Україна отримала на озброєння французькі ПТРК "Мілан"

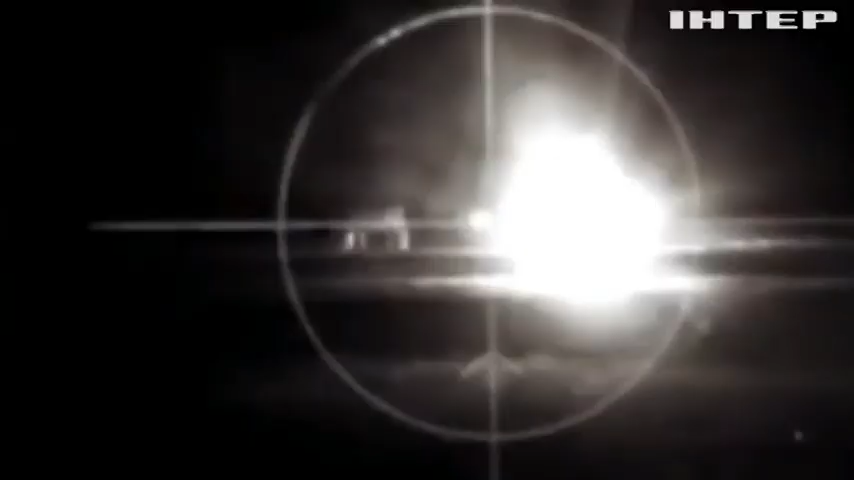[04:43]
Починаючи з модифікації «Мілан-2», пускові установки можуть комплектуватися нічними прицілами чи приладами нічного бачення.